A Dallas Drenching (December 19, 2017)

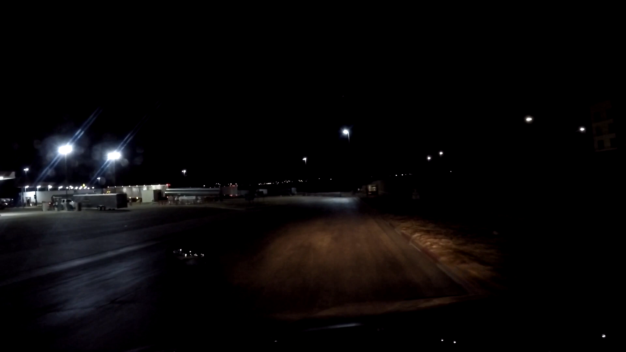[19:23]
Fourth gear, please. Thank you. Oh yeah, plenty of room here. Plenty of room here. Cool, let's go. I believe there should be a back row. Let's go around there. Grab ourselves a nice, quiet parking spot. Away from everything else. Wait, how's this place work?
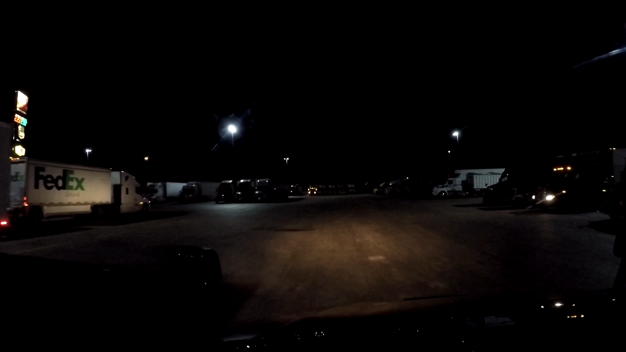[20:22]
Okay, I see, I see, I see, I see. This is now the back row. Alright. Because that's the entrance to the speed coat loop. So this is the back. Awesome. I'm going the wrong direction in order to back into any of these spots. Unless one of these just happens to be open. That one probably wouldn't have worked.